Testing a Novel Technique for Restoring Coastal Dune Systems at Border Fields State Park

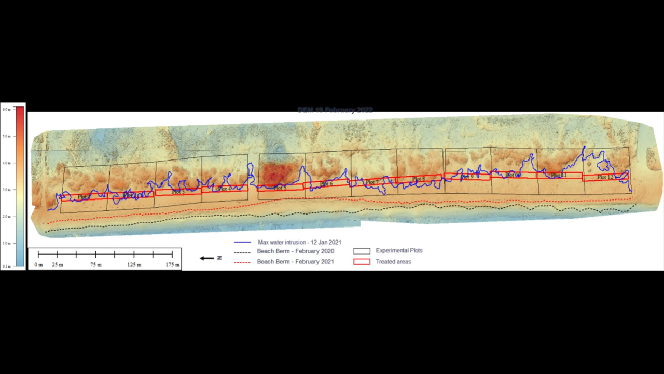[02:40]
To monitor changes over time, UAV or drone surveys were conducted biannually in addition to vegetation surveys.